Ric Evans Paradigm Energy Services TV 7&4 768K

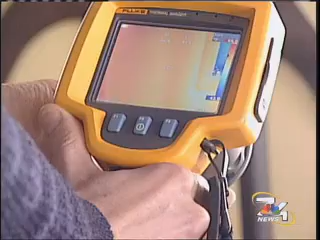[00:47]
We get into the windows and the windows are always quite cold. High Tech Tools can find where and how the structures